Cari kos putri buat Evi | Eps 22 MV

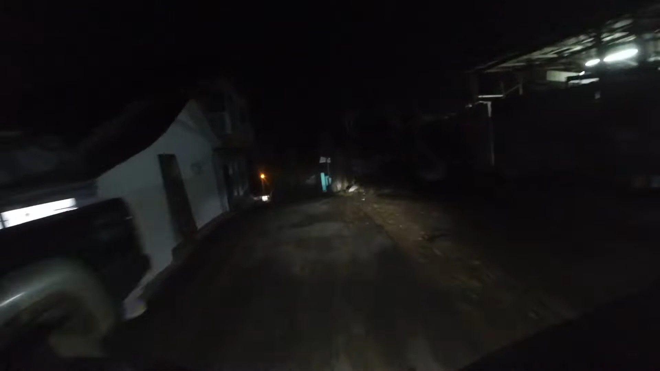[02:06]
di malam hari Oh banyak ya teman-teman disini tembus-tembusannya Oh iya ini ada ada perempuan tuh di atas
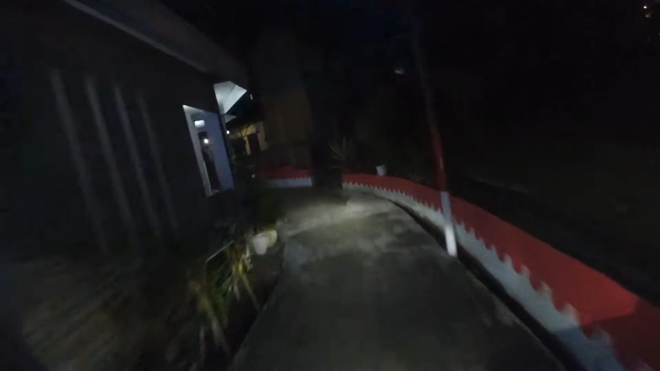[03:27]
ada lampu-lampu guys ternyata ada tembusannya ya
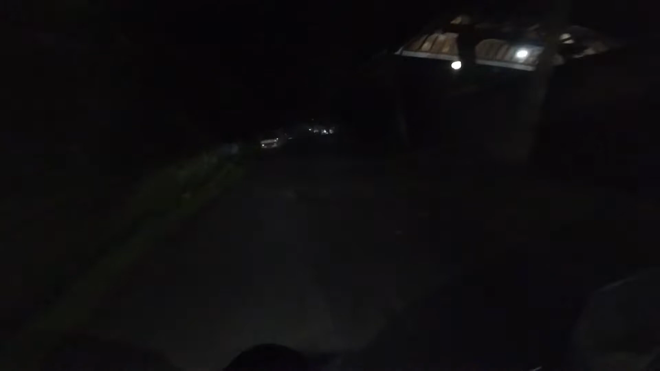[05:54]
kayaknya belum pernah deh wah cukup cukup lumayan mendegangkan ya teman-teman lewat sini ada tikus kaget teman-teman ini apa ya
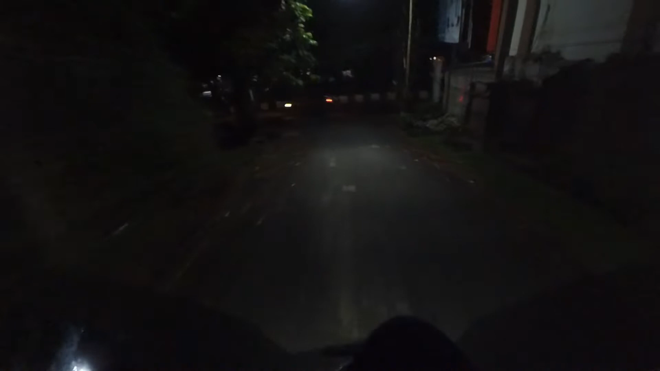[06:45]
jalannya turunan banget teman-teman orang lagi duduk itu lihat semangat pak ada orang lagi menggali